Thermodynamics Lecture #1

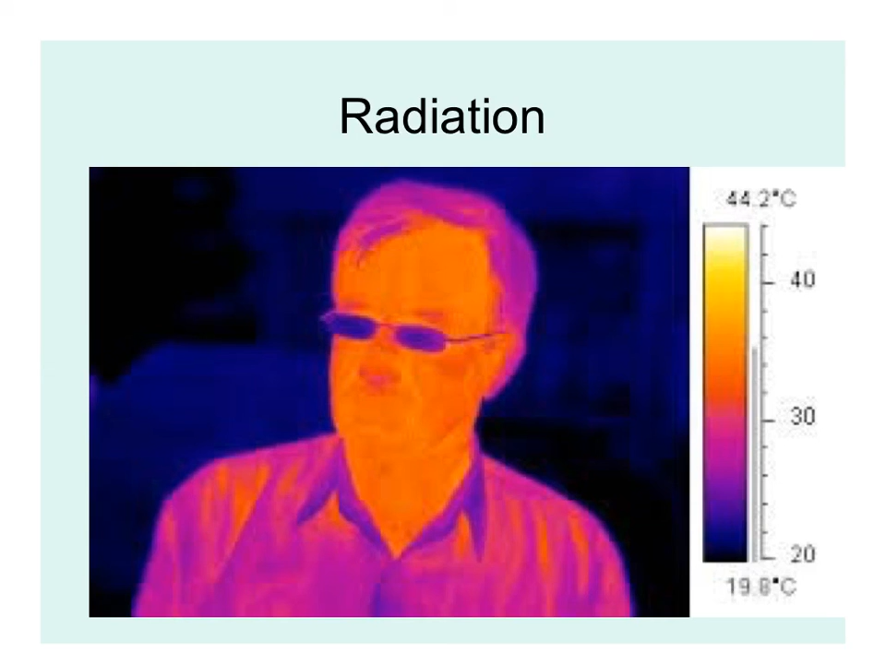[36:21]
On screen: scale top 44.2°C
what you're noticing is that even human bodies will give off some form of radiation. And that's based on the temperature of the human body. That heat energy is visible. So again, just a reminder, you need to know the difference between these.